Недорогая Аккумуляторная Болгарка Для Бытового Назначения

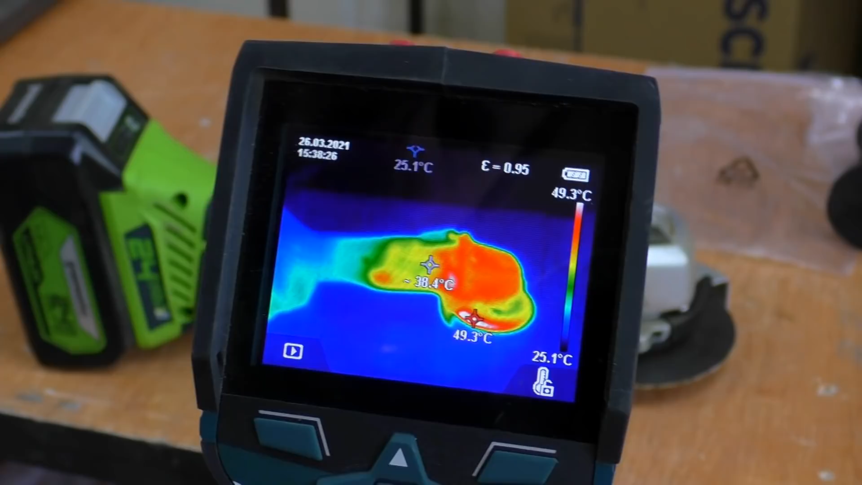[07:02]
On screen: max 49.3°C, scale top 49.3°C, scale bottom 25.1°C
думаю хватит сейчас замерим температуру смотрим редуктор у нас нагрелся где-то до 43
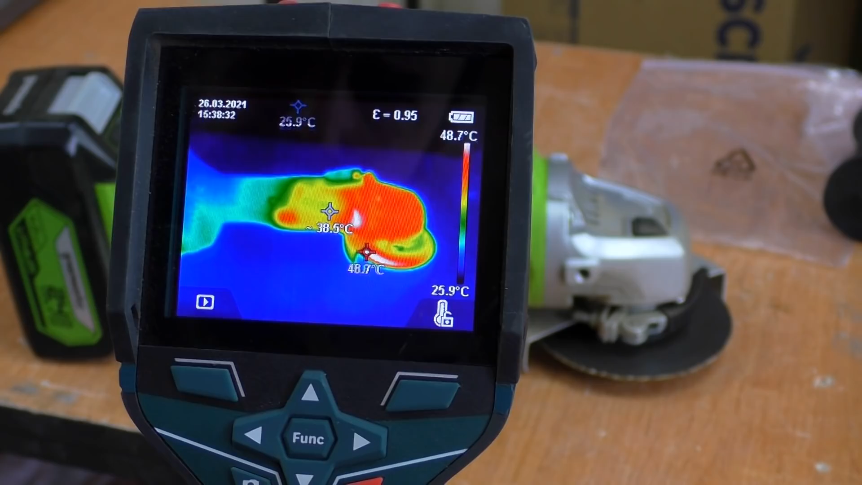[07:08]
On screen: max 48.7°C, scale top 48.7°C, scale bottom 25.9°C
двигатель 38 аккумулятор аккумулятор вообще
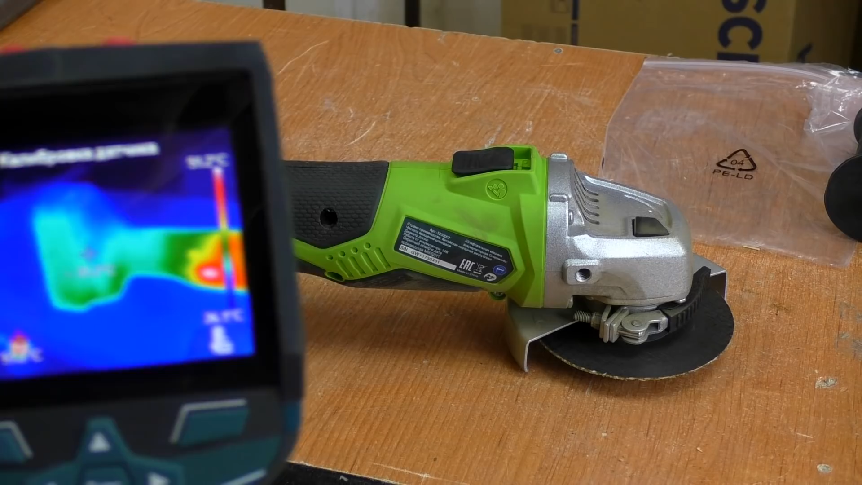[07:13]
не нагрелся практически 31 32 градуса ну а теперь шли по в нем та же проблема